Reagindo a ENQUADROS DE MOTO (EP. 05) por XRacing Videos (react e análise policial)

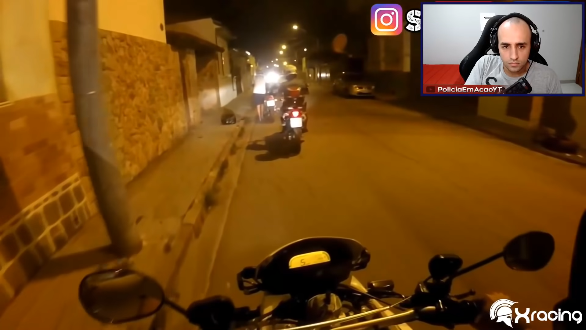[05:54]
Ah, eles vão levar ele pra Blitz, eu acho. Eles vão levar ele pra Blitz pra ser feito as medidas. Quer ver? Levar ele até a outra equipe que tá fazendo o bloqueio. Ah, isso aí. Pra eles tomarem as medidas. Lá eles tomam as devidas. Isso aí, isso aí. Tá vazando.
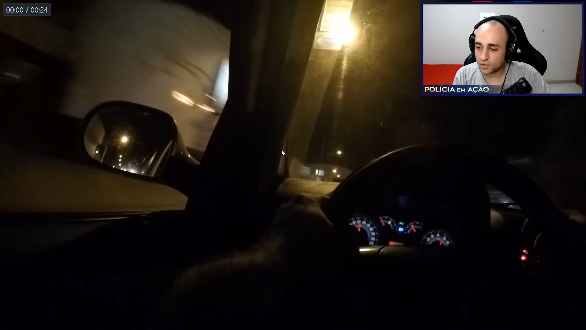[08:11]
Por incrível que pareça, acompanhamento aqui, ó, a 100, 120 por hora. Os motoqueiros ficaram bem, só tiveram ralado, falou socorrido bombeiro, tiveram uns ralados e depois foram presos. A gente prendeu eles, eles só não tinham habilitação, mas provavelmente jogaram alguma coisa fora no caminho, porque eles estavam no bairro lá, na rua do tráfico.
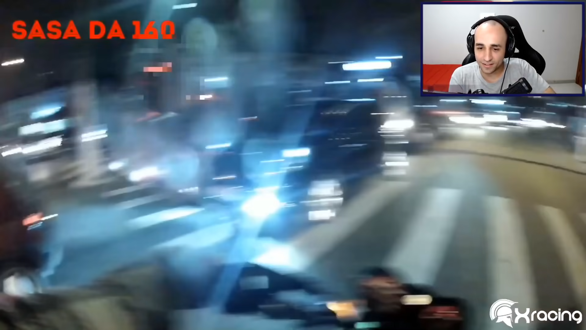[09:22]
Bateram de moto nele? A abordagem dos caras é grudando no gogó.